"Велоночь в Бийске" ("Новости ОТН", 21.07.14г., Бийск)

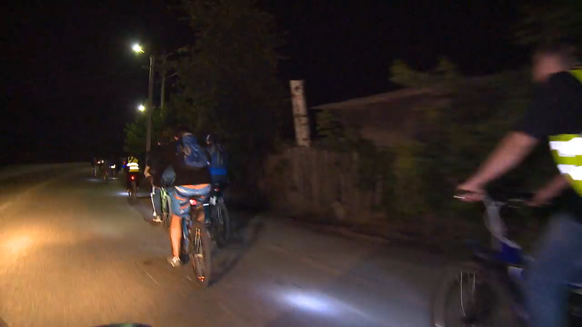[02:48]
После одни отправились домой спать, а самые стойкие, оседлав своих железных коней, поколесили встречать рассвет.